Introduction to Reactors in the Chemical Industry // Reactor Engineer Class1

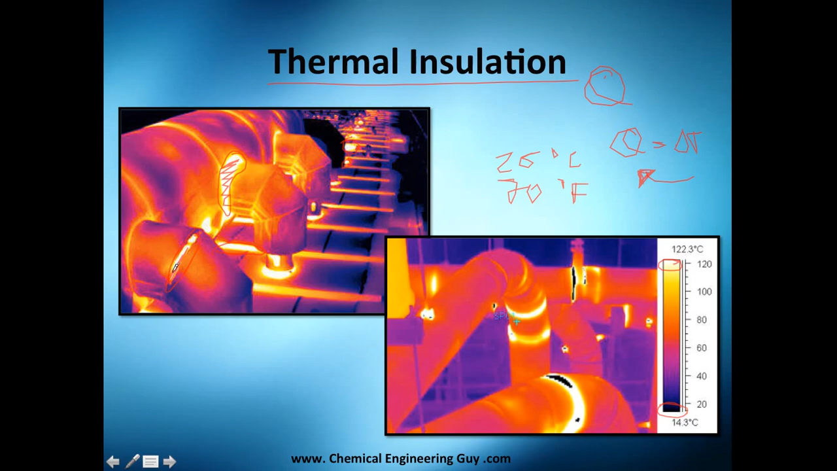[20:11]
On screen: scale top 122.3°C, scale bottom 14.3°C
difference in temperature and difference in temperature means that you're going to lose heat with the ambient temperature or the ambient air so you don't want that you want to avoid all these little points here and how do you do that you do it by isolating or thermally isolating the reactor so